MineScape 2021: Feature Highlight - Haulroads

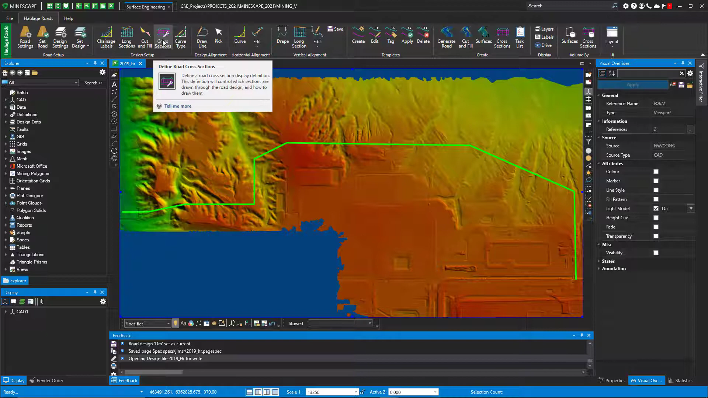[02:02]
can set some parameters for my stationing how i want to see my long section how i want to do my my cut and fills how i want to build my cross sections and of course you can set up any curves so if i look at change labels i call this station and i'm going to have these variables or values these are how i want to see those labels when i turn them on this is how i want the long section to look these are the display items i want
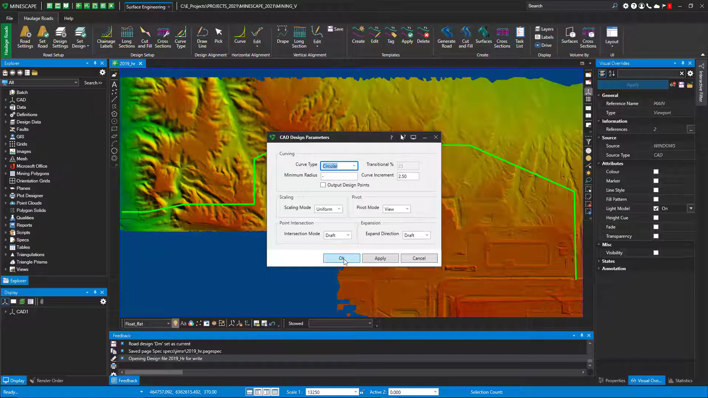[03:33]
curve type i just use the standard curve because i can control it you also can do transitional circular or transitional curves you can draw a line or pick your alignment in this case i'll go ahead and pick the alignment but i'll turn off my triangulation so there's my design center line and my design so i'll pick it
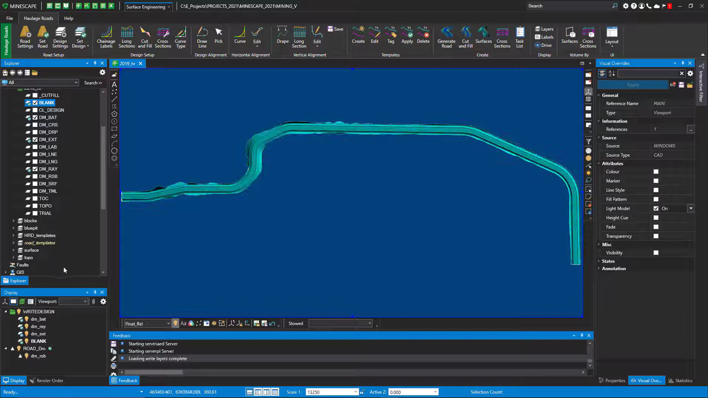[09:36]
and it's a triangulated surface and if i go to render order so now you can see how the surface
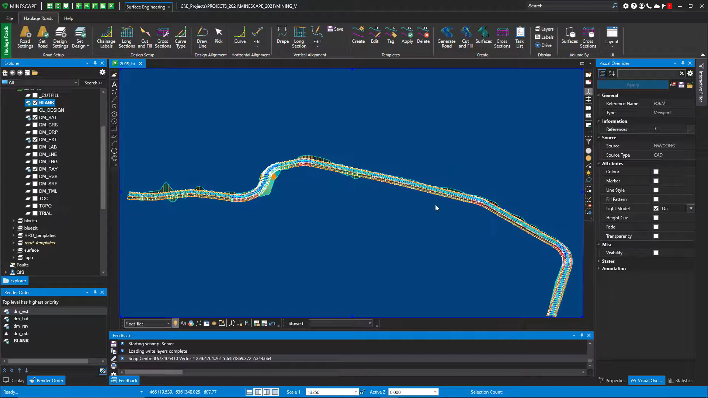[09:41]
the triangulated surface was built
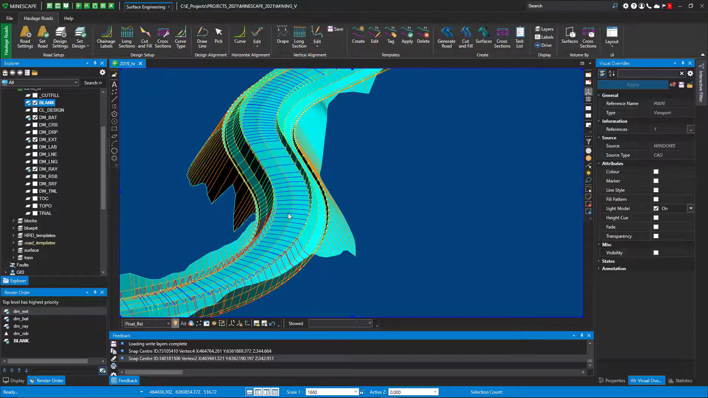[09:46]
and you could change exaggeration also so you can see the cuts and the fills what i've done on this road okay so after after the surfaces
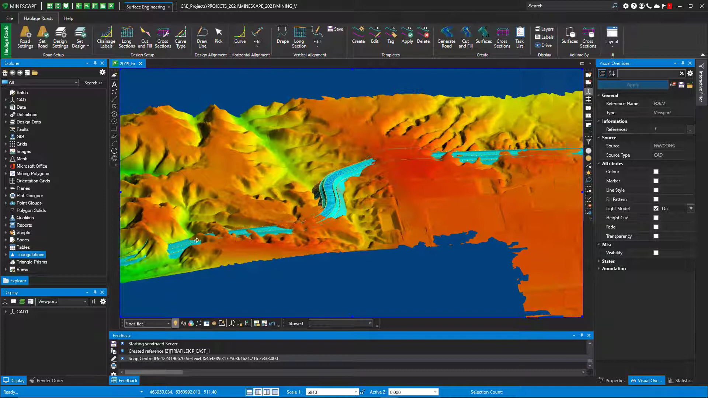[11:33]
with your topography and that's what i'm just displaying here so i can see where the cuts are where the fills are just you know just walk through this
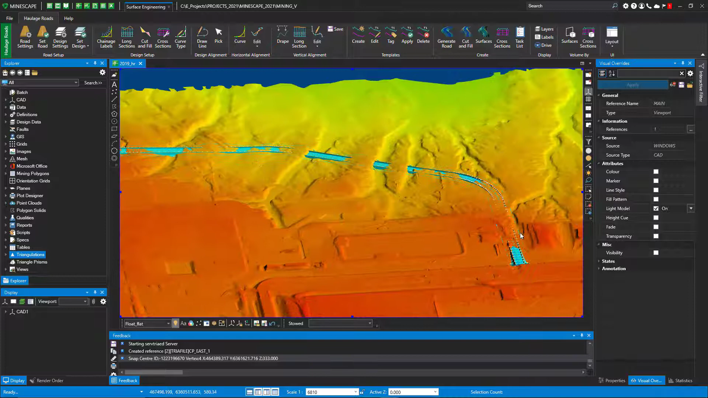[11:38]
if you if you need to so you get an idea what's
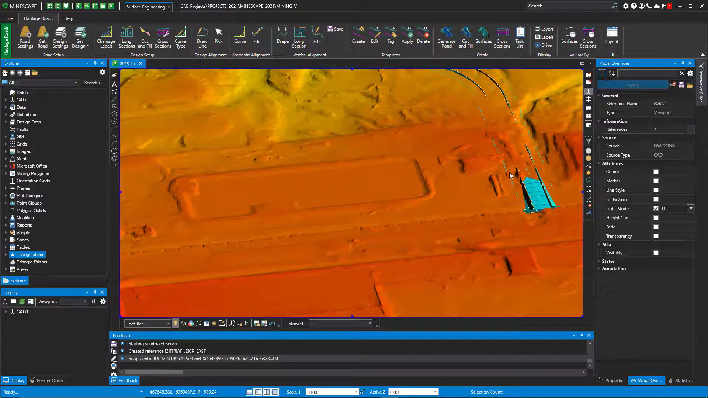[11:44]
going on see what's happening you can see a lot of fill there and you also you can also animate you can walk through this haul road if you wanted to so that could be found at the home the view
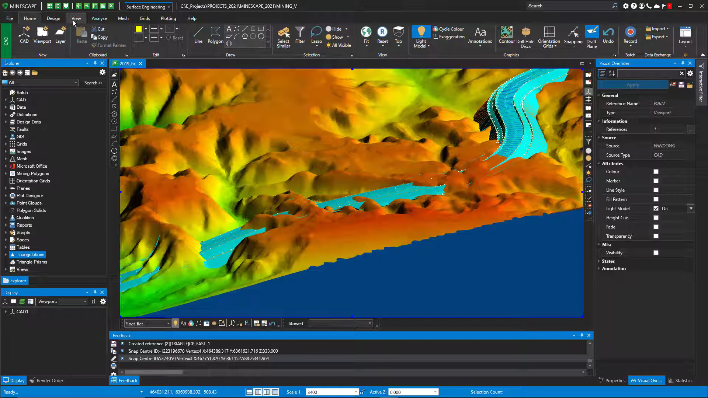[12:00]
under the home tab and there's a walk through